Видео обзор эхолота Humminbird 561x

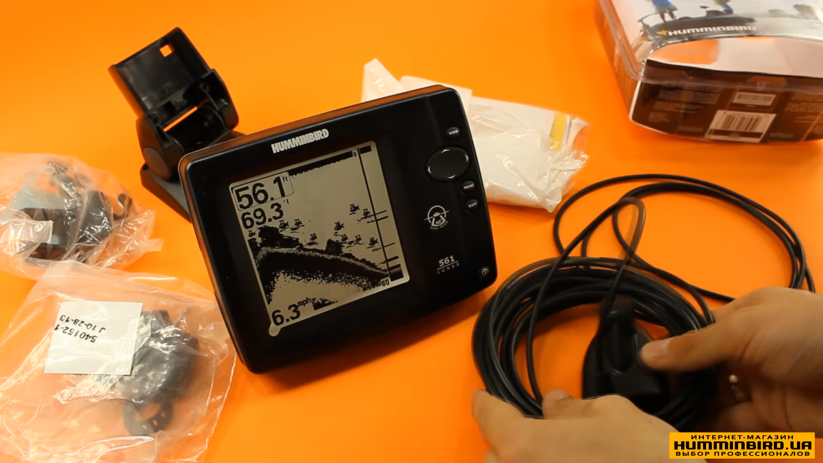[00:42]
В комплекті з ехолотом іде датчик, кабель живлення, кріплення датчика, кріплення самого ехолота та інструкція
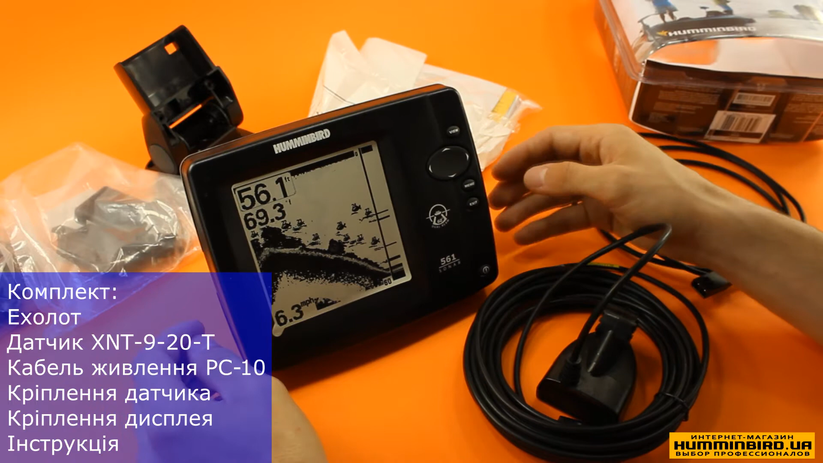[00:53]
Ехолот оснащений 5-дюймовим дисплеєм з розширенням 320х320 пікселів Відображає 12 градусів сіро, що дозволяє значно покращити якість виведення інформації Парініємо з серією Pironia Max Ехолот має два промені Вузький 20 градусів частотою 200 кГц І широкий 60 градусів частотою 83 кГц Максимальна глибина до 240 метрів Завдяки великому екрану є можливість виводити інформацію окремо з кожного промені
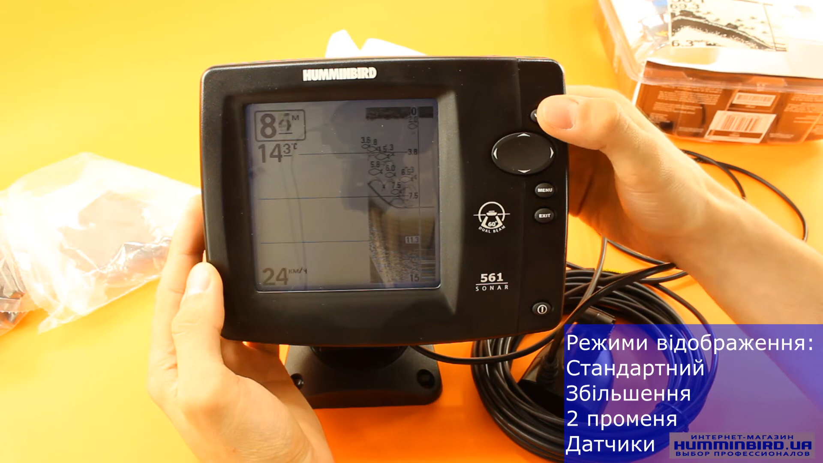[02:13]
On screen: speed 24 km/h
зміни режиму відображення Зразу при включенні виводиться стандартний режим Ось режим збільшення, коли на великій частині екрану відображається більш мала область